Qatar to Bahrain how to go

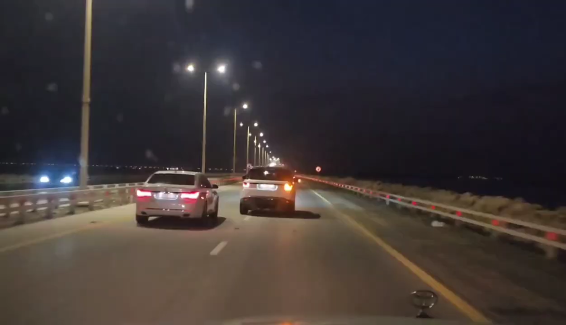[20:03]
ഞങ്ങൾ തിരിച്ച് സൗദിയിലോട്ട് പോവാണ് ബഹ്റൈനിൽ നിന്നും. കിങ് ഫഹദ് കോസ്വേയിലൂടെ ഈ പാലം കടന്നാണ് പോകേണ്ടത്.
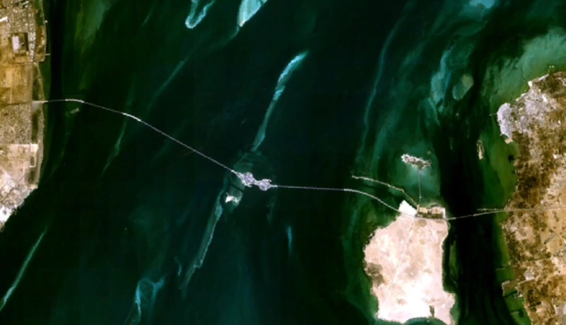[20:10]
ഈ പാലത്തിന്റെ നീളം എന്ന് പറയുന്നത് 25 കിലോമീറ്ററോളമാണ്. 1986 നവംബർ 26 ഈ ഒരു പാലം ഉദ്ഘാടനം ചെയ്തത്. അതായത് ഏകദേശം എൻ്റെ ഒരു പ്രായം തന്നെ വേണമെങ്കിൽ പറയാം, ഞാൻ ഇതിനെക്കാട്ടിയും സീനിയർ ആയിട്ട് വേണമെങ്കിൽ പറയാം.
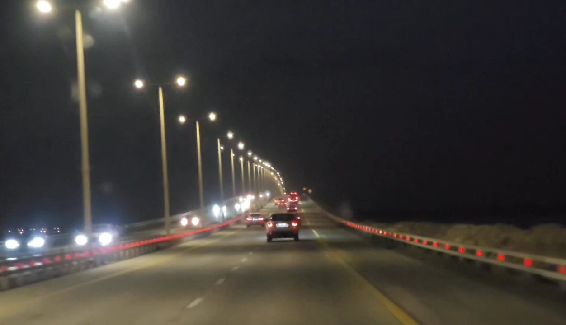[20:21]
കാരണം എൻ്റെ ജനനം എന്ന് പറയുന്നത് ഏപ്രിലാണ്, ഇത് നവംബറിലാണ് ഉദ്ഘാടനം ചെയ്തത്. ബഹ്റൈനിലോട്ട് കരമാർഗം പോകാൻ ഏക അക്ഷരം ഈ ഒരു പാലം മാത്രമാണ്. ഞങ്ങളിപ്പോൾ നിൽക്കുന്നത് സൗദി ബഹ്റൈൻ്റെ ബോർഡറിലാണ്.